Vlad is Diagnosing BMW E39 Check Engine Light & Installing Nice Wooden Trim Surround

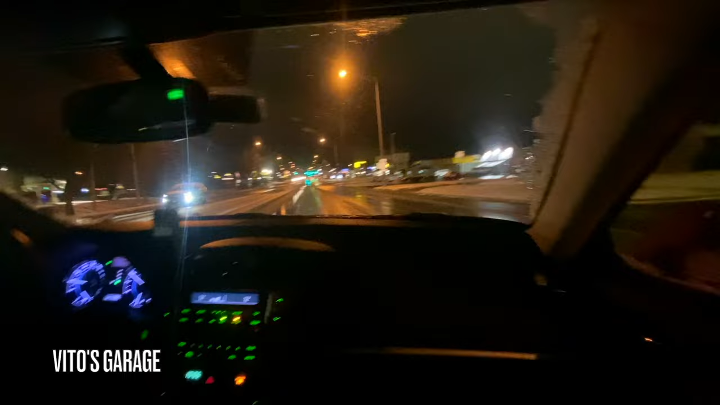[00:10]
Leonid. Damn, you know, we were sitting here and I was like, that's a sweet E38 like a wagon, right there. Bro. That's E38, bro.